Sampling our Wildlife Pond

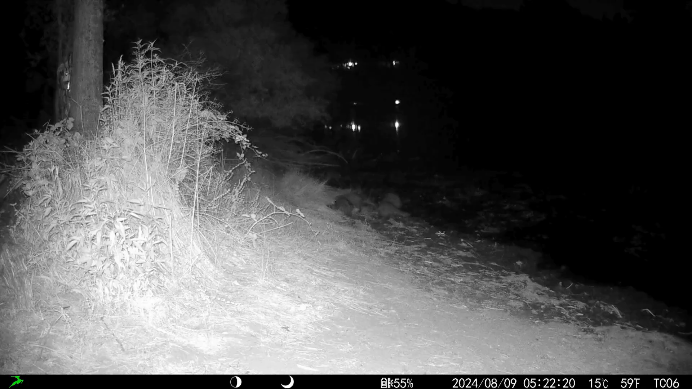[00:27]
and even using trail cameras to see what's happening when we're not around.
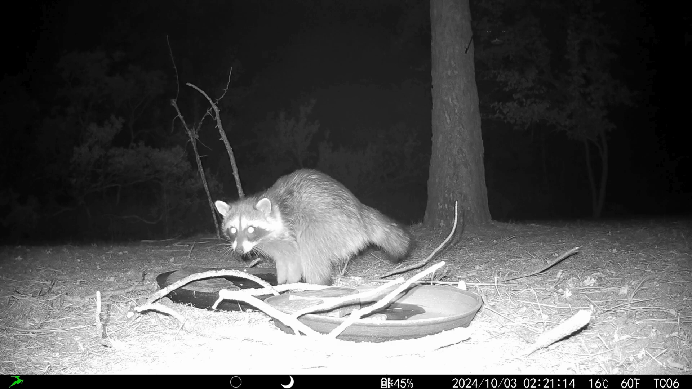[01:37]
We're also lucky enough to have a diverse range of wildlife. They call this place home, everything from frogs and birds to bats, deers,
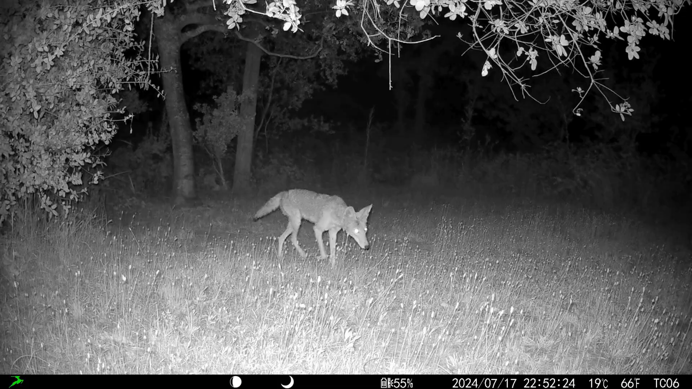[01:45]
coyote, foxes, and even the occasional bear and mountain lion.